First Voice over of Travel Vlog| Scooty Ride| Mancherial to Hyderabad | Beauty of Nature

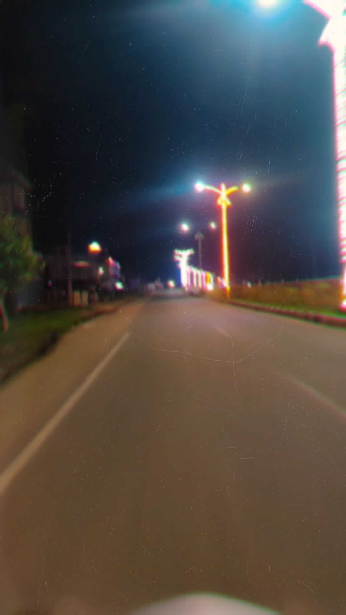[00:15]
This is a new collector's road here. It's a beautiful color-colored road.